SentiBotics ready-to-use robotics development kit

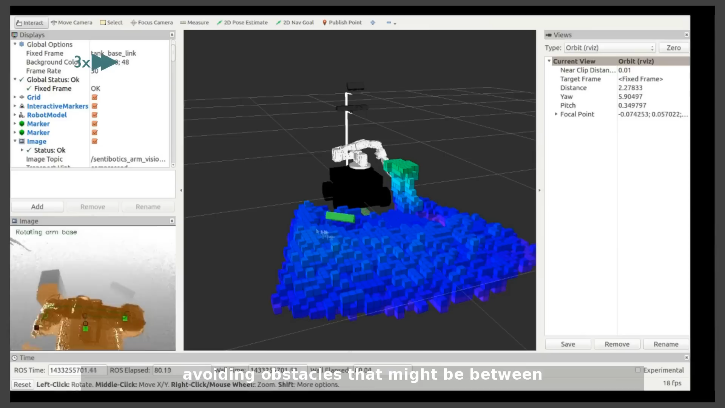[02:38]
avoiding obstacles that might be between the recognized object and the manipulator itself.
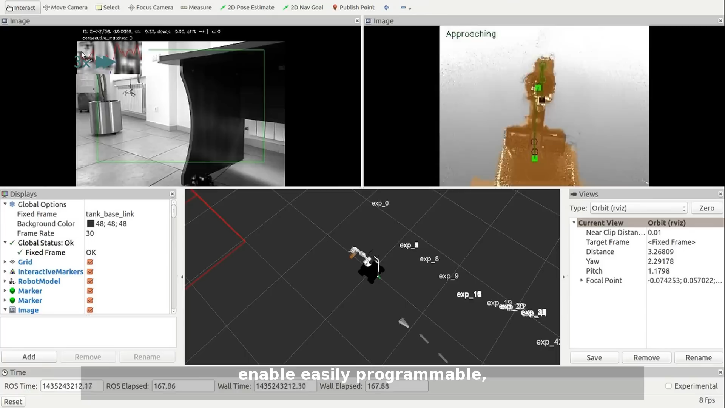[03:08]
higher-level behavior, such as the object delivery task, which includes autonomous navigation, object recognition, and object grasping.